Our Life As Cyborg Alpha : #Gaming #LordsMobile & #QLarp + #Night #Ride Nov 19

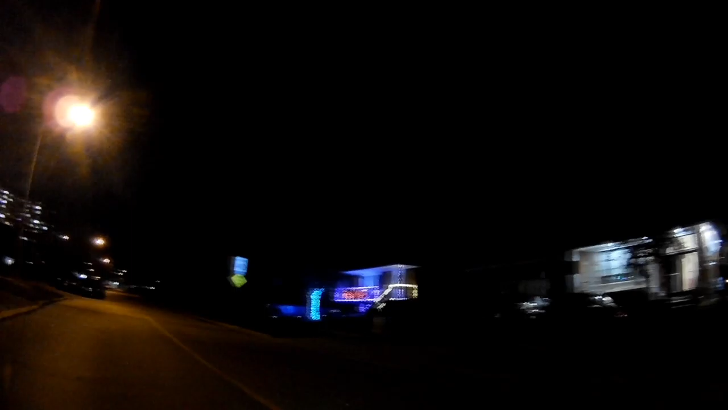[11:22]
Christmas lights are already up. Because of the bumps and everything on the side streets, I want to stick to about 25 kilometers.
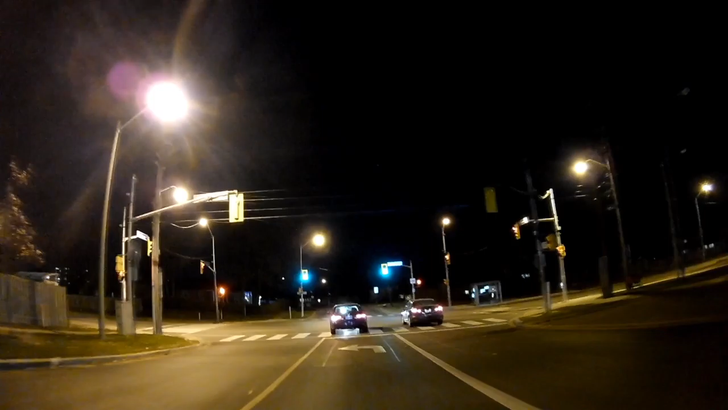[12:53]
That one's here. Good. We made the turn. Now to open up the throttle. We're doing about 30 kilometers an hour. I think that's good.
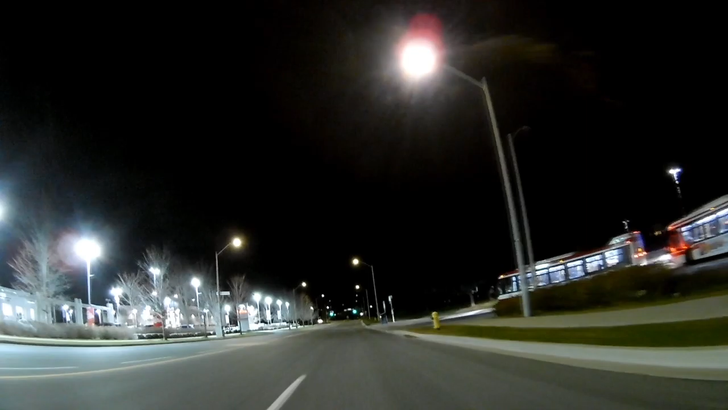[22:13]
and we're heading towards the lights and we're not going to make them